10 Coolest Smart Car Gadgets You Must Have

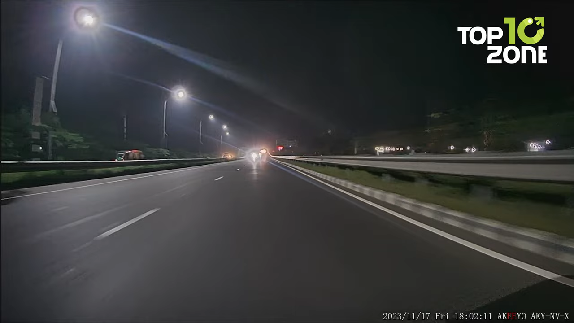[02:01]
providing crystal-clear video recordings and enhancing your peace of mind when the sun sets.